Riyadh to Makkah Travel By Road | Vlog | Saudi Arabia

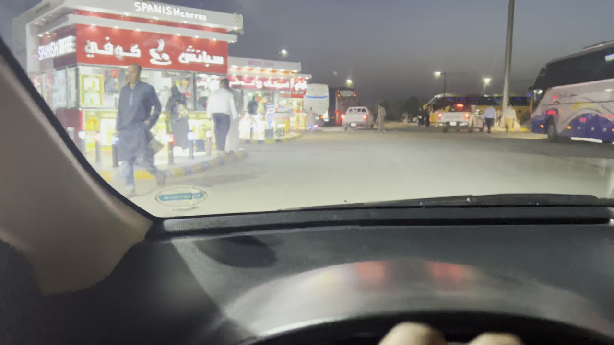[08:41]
तो आप अभी यहाँ से निकलने के बाद गाइस इस फिलिंग स्टेशन पे एक्सट्रीम रश था, हमने कुछ नहीं दिया यहाँ से, सिर्फ टैंकी फिल करवाई है गाड़ी की।
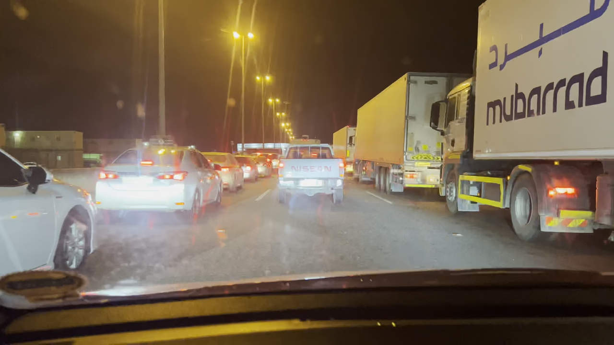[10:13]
ये जी मक्का की चेक पॉइंट है, यहाँ से अभी काफ़ी लंबी लाइनें लगी हुई हैं। आई थिंक आई डोंट नो कि किस किस्म की चेकिंग हो रही है, बट देयर इज़ अ क्यू, लॉन्ग क्यू।